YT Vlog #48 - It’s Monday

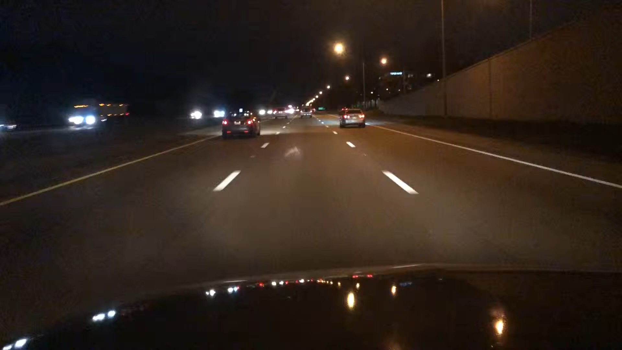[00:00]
Good morning, my Facebook and YouTube family. This is Gary Kwan, and I'm back with another vlog. Like I said, what it was Saturday that y'all gonna see me today.
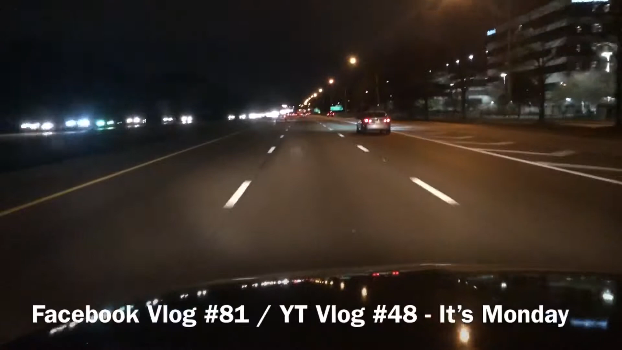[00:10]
So today is that day. People, right now, I'm on Interstate I-240. Well, I said Interstate. Well, I'm on I-240, y'all. I'm on I-240. Heading to work. People, this is 8 o'clock Monday. Yes, 8 o'clock Monday. The time now is 5:34 in the morning. I don't know what's going on with this black car right here. Oh, I'm about to say, I thought you was going to come over. Don't put your blinkers on. Don't come over now. Quit playing with me.